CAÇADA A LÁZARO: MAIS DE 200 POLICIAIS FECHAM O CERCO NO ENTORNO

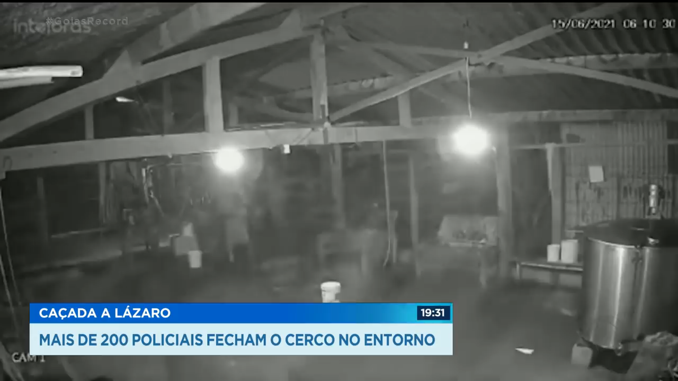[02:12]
Uma pequena fábrica. Informação que levou a cúpula da Polícia Civil de Goiás até o local.